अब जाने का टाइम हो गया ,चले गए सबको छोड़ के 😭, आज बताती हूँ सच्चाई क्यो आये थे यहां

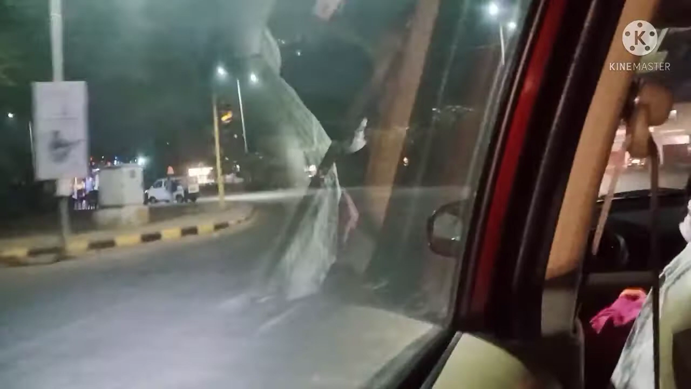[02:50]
morning की flight थी तो फिर यहां पर रास्ते में देखिए अंधेरा ही हो रहा
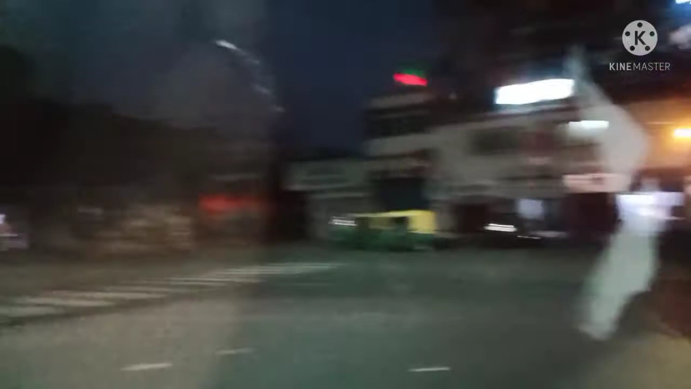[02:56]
है और तो यहां पर हम ज्यादा शूट नहीं किये क्योंकि
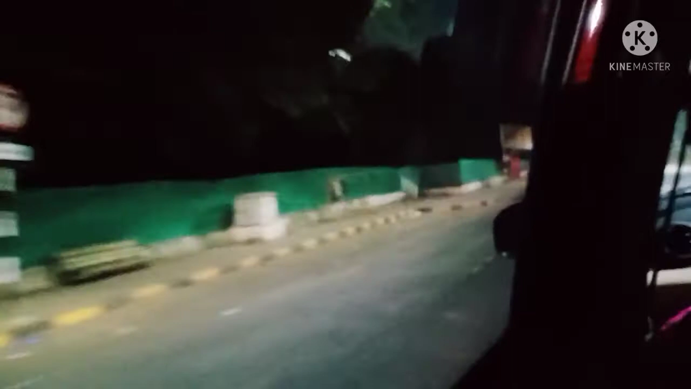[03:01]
अंधेरा था तो फिर ज्यादा कुछ आता है नहीं थोड़ा जहां पर light थी वहां पर मैंने शूट कर लिया था और यह एयरपोर्ट का रास्ता है और अपर सुबह का टाइम है तो अगदब खाली है तो बिल्कुल कोई दिखाई भी नहीं दे रहा है और speed भी बहुत � थोड़ी lighting थी तो मैंने सुचा चलिए शूट कर लेते हैं आगे मैं आप सब को बताऊंगी कि